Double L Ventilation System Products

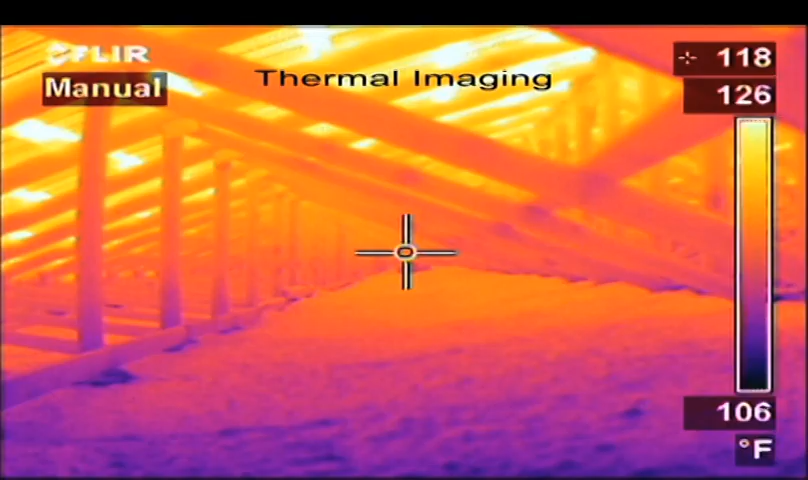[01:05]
On screen: spot 118°F, scale top 126°F, scale bottom 106°F
Attic temperatures range between 5 and 30 degrees above outside air.
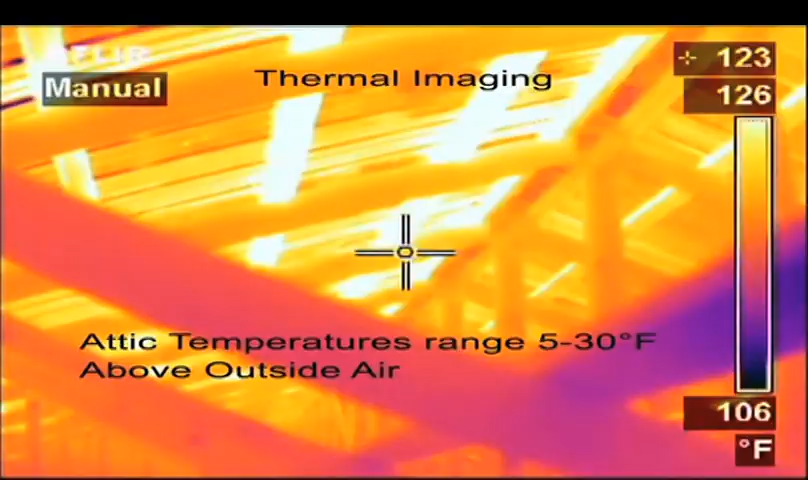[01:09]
On screen: spot 123°F, scale top 126°F, scale bottom 106°F
This is basically a free source of heat that, until now, was wasted energy.